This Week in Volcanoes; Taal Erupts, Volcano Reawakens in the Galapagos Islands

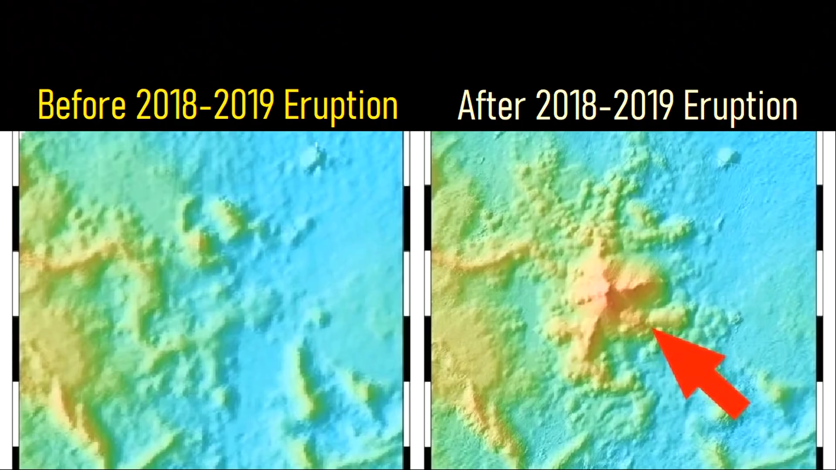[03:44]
the world's largest recorded submarine volcanic eruption constructed a 762 meter or 2500 foot tall edifice which did not exist beforehand.